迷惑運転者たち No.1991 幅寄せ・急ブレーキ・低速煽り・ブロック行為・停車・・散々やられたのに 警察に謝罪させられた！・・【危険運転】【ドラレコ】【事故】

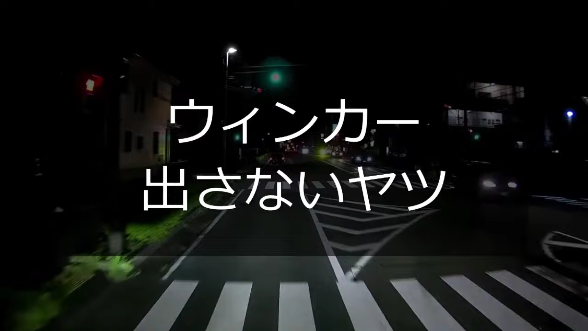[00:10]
なんだおい、なんだよ、なんだよおい、ウィンカーはよ、バッカ野郎。どうしようもないな、なんとウィンカーはまともに使わないやつが多いよな。